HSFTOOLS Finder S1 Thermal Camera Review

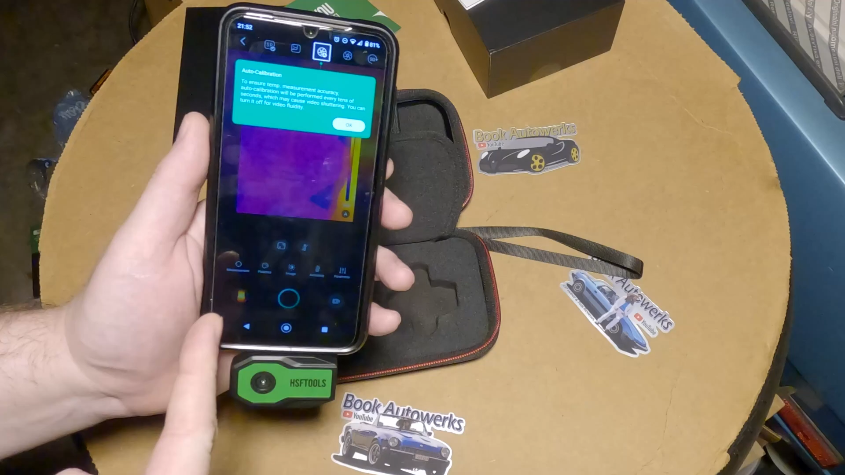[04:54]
Auto-calibration. To ensure temp measurement accuracy, auto-calibrate will be performed every tens of seconds, which may cause video shuttering.
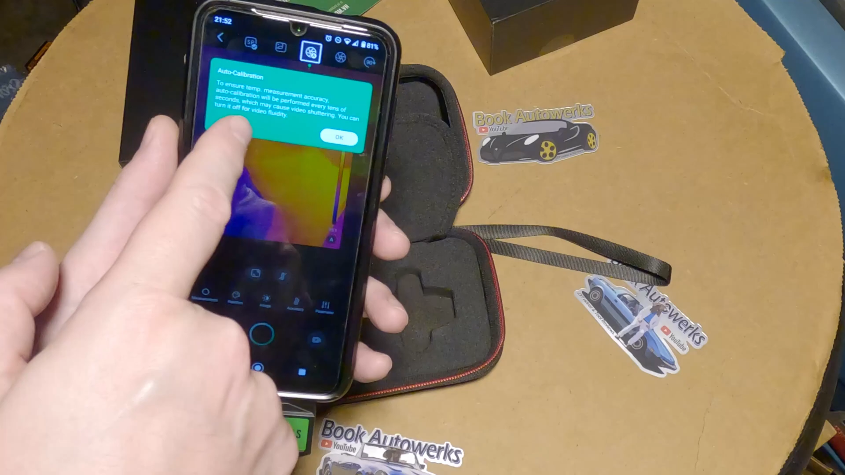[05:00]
You can turn off for video fluidity. Okay? So it auto-calibrates all the time. Hey, look at me! You can see me on there, huh? That's kind of cool.
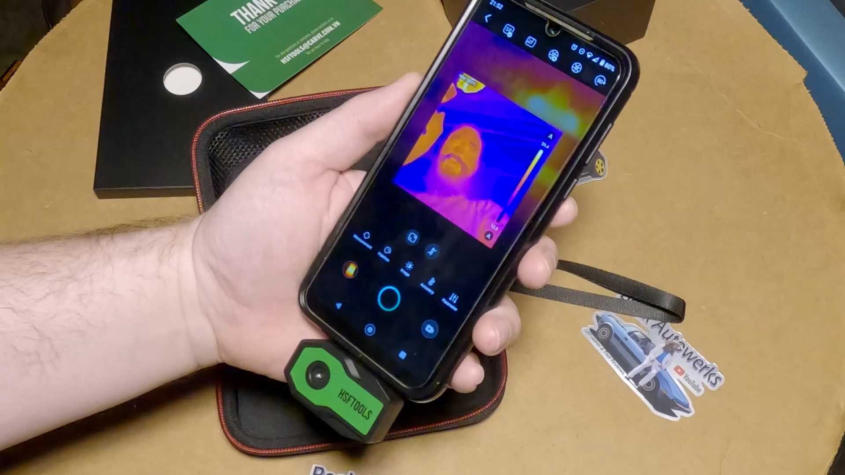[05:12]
Oh, and look, you can see y'all too. See if we can get an actual measurement of what I'm doing. Oh, look, it's tracking my hand. You can see the kind of, like, the little square on it. That's kind of interesting. So I'm guessing normally you're supposed to use this with the little camera flipped around. That actually kind of makes more sense. But you can hit this button up here,
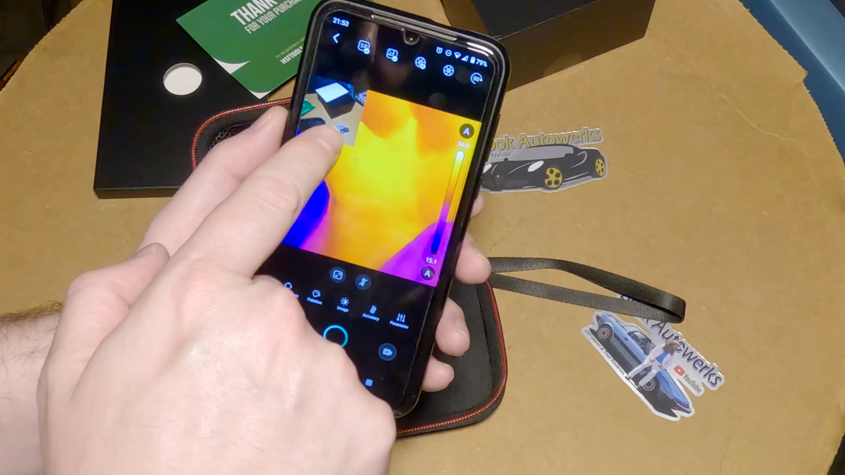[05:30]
and it'll give you a little small window showing what your actual phone camera is seeing. This guy up here is auto-calibration, where you can turn that on and off. Might as well leave that on. You can hear kind of a faint clicking from this thing every once in a while.
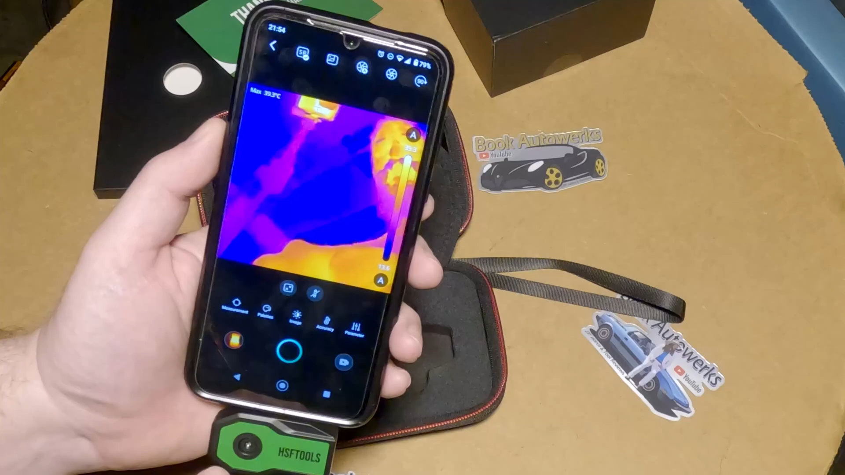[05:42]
I think that's the auto-calibration, where it closes its shutter so it can calibrate and then keeps going.
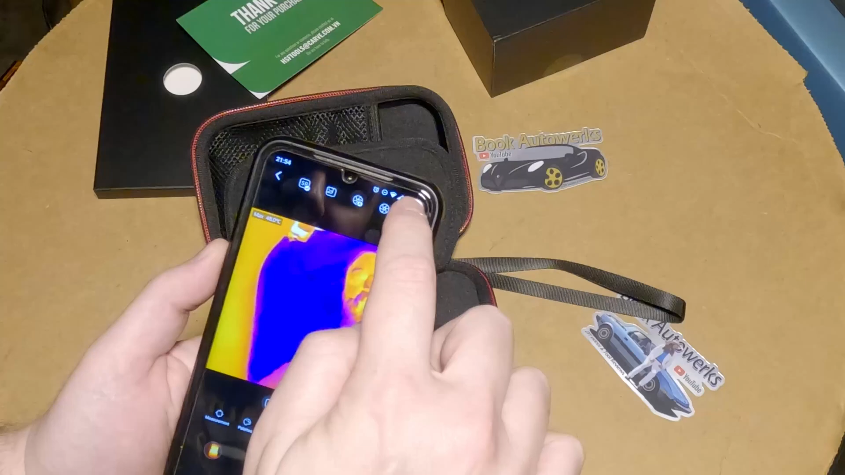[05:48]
And here we can rotate this guy. It doesn't really need to be rotated at the moment. Although, that is probably easier to hold the camera like this.
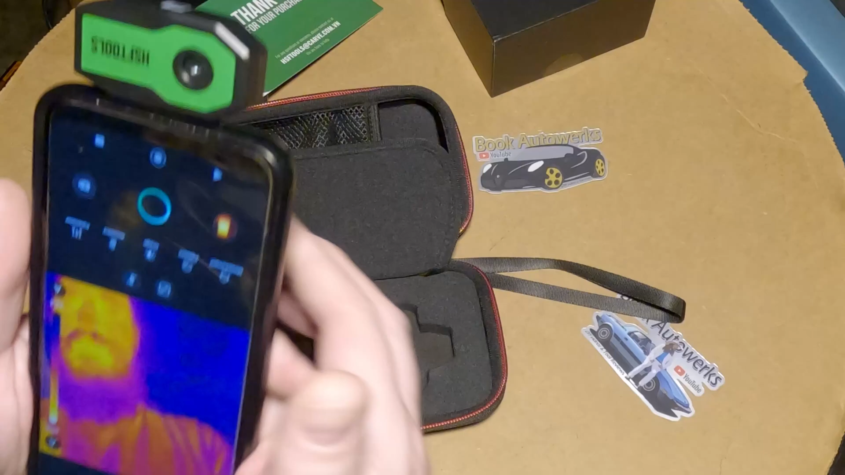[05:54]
Oh, the app auto-rotates. That's fantastic. Okay, I like that much better.
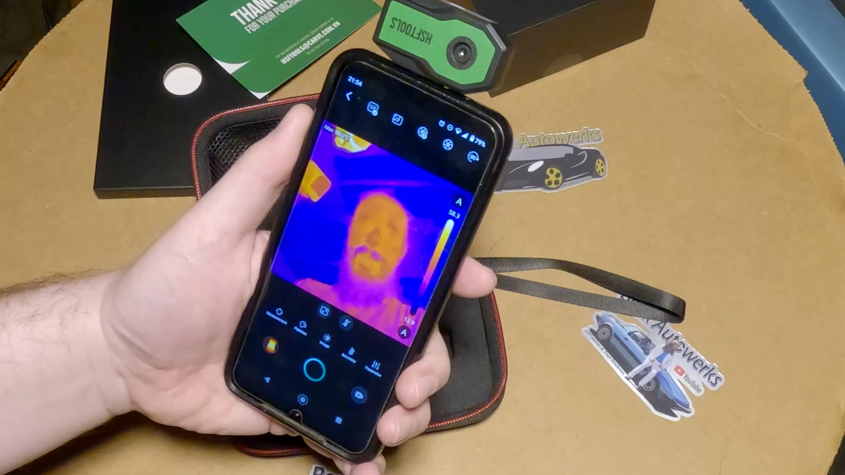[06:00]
Let's see if we can get some measurements going here, huh? Draw a line on the image area. Tap the line icon to exit again.
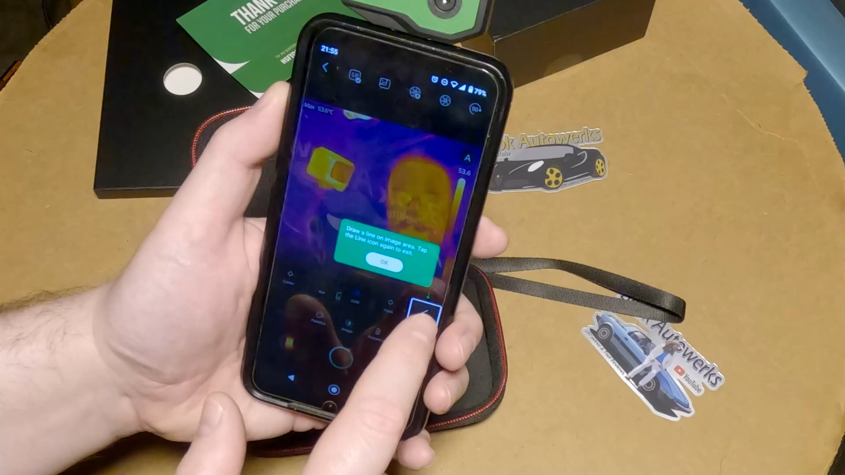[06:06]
So we're reading in Celsius here. Let's see if we can switch. Yeah, temp unit. Let's do Fahrenheit.
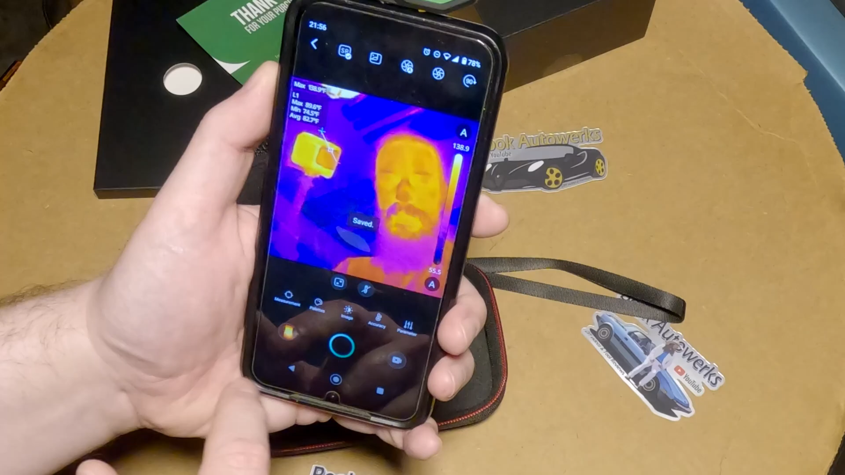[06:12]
We definitely don't need Kelvin.
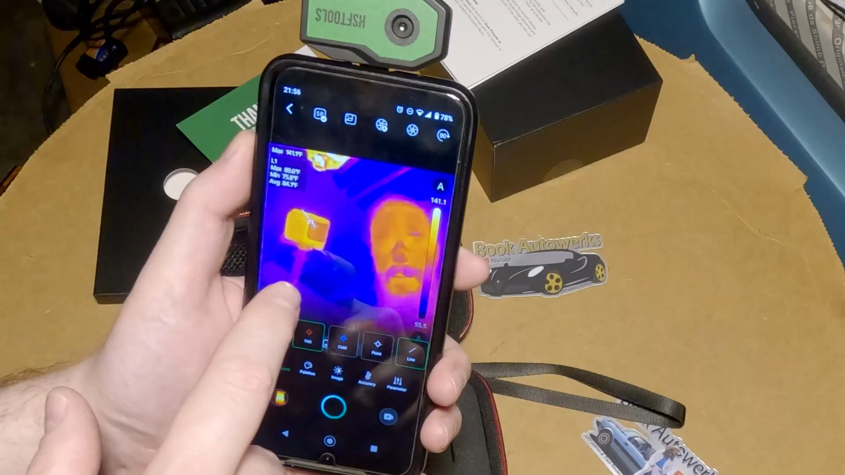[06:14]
Okay, so you can kind of draw a line if you want to measure the temperature in, like, a certain area. Like, right now, I'm pointing right to you guys in the GoPro.
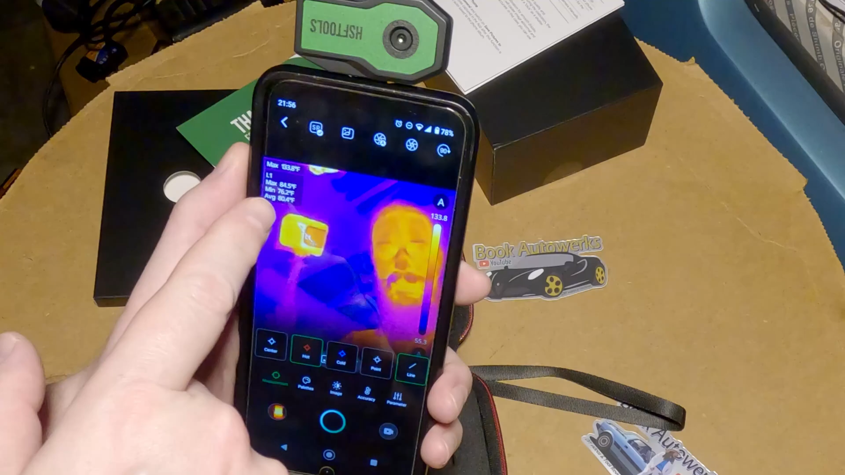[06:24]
And you can see the max is 80, what was it, 87 degrees Fahrenheit? And the min is 77. With the average of 82.
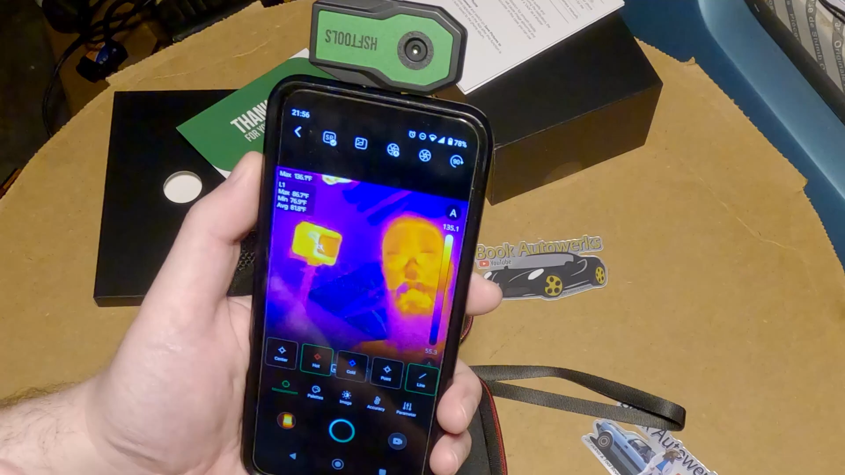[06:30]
That's pretty darn cool. You know, I was having a hard time getting the line to go away.
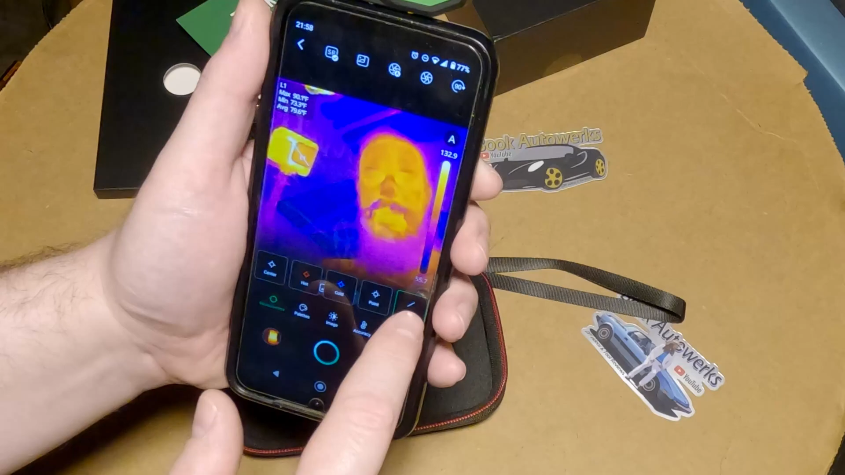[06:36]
I was thinking you would just hit this button and it would go away. But it doesn't. What you have to do is you have to hold down on the line and it brings up this little menu.
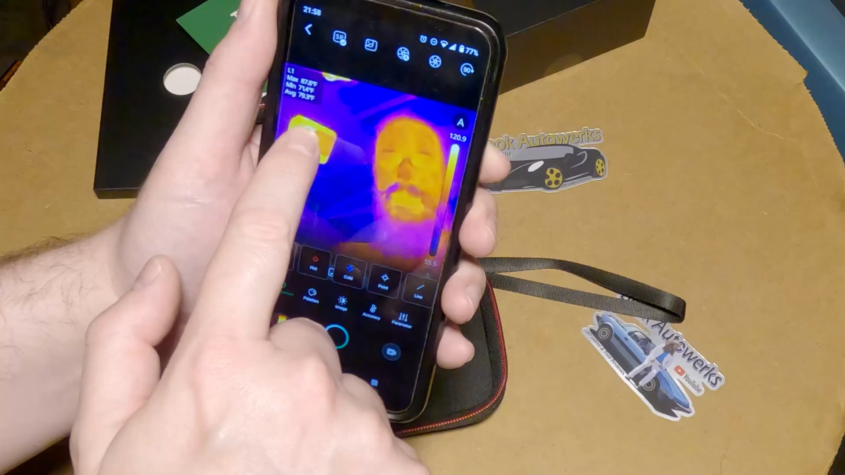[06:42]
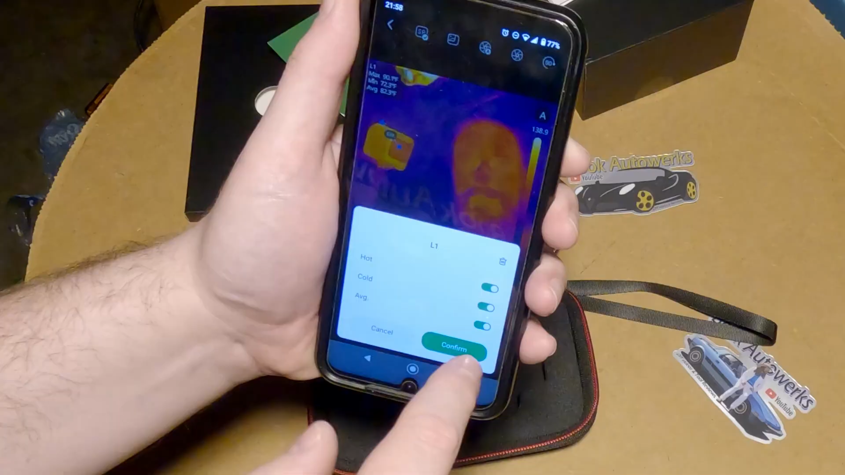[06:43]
And then you can change the settings of the line.
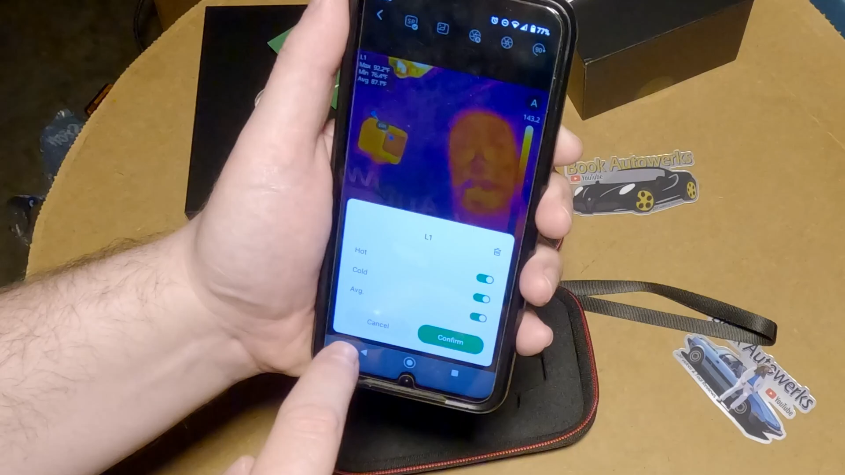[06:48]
You can show your hot, cold, and average. Or you can turn those off. Or you can hit the little trash can. Delete the sucker.
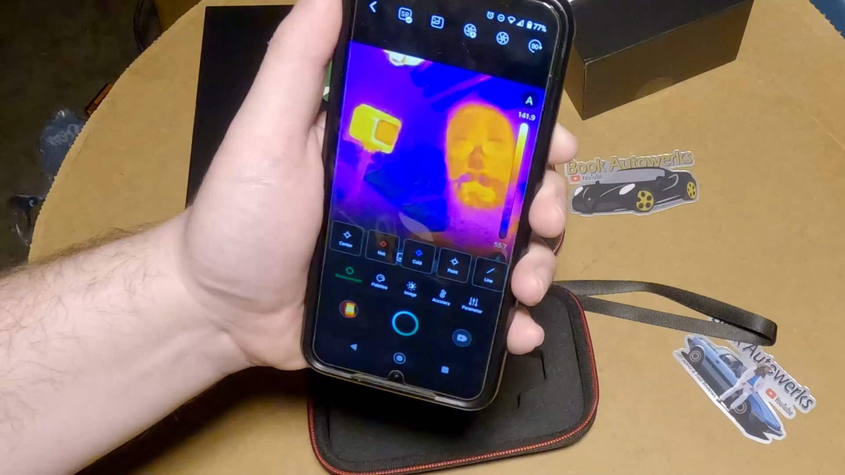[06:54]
It's not really all that intuitive, is it? Here we can take a look at some of the palettes. And, you know, kind of go through here.